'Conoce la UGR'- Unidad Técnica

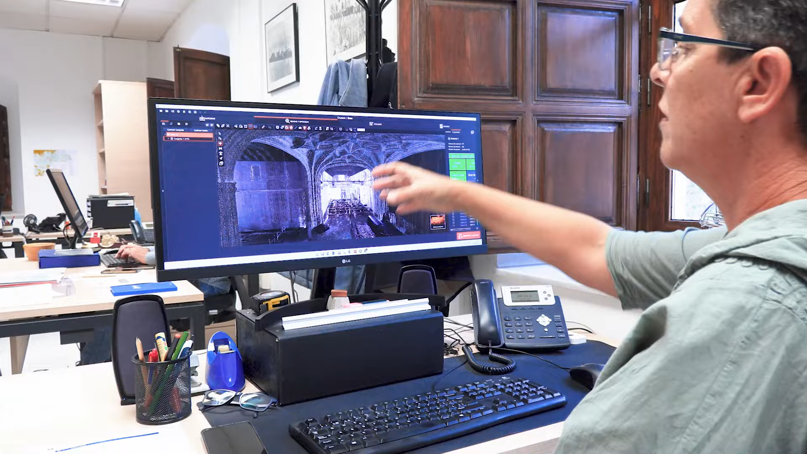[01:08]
Porque con eso lo que hace nuestra delineante es un modelo 3D del edificio,
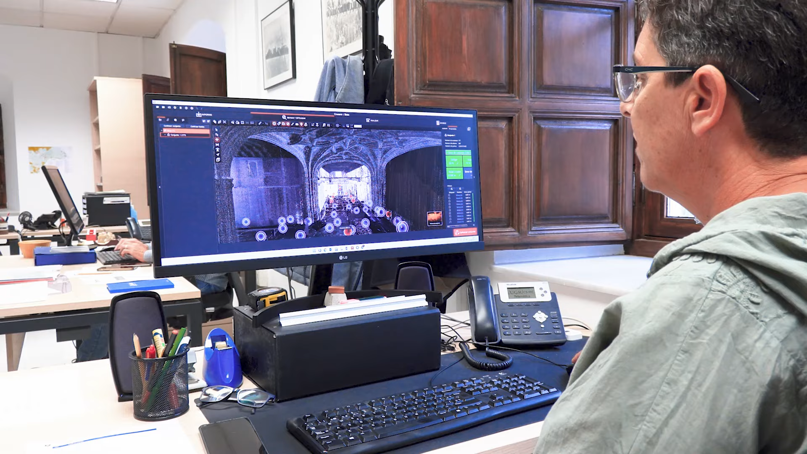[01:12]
como un gemelo digital, que sirve de apoyo y soporte al programa anterior, al GEMAO.